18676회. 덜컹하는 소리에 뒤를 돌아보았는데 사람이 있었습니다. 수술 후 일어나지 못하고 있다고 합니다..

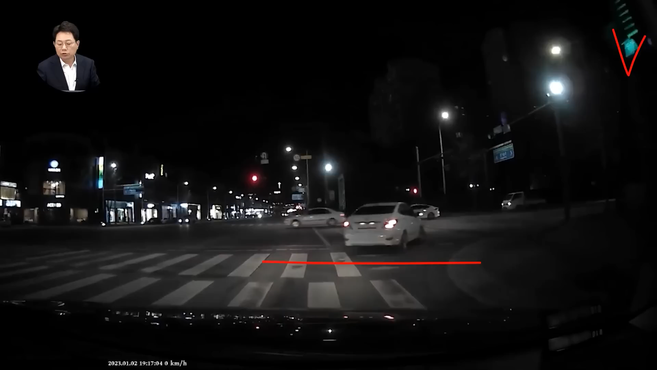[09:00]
이게 켜져 있으면 여기 들어가면 이거 우회전하면 안 돼요. 앞차도 신호위반이고요. 블박차도 신호위반한 거예요. 블박차 신호위반해서 여기 딱 신호위반해서 왔어요. 와서 저 차 지나가고 간 움직이는데!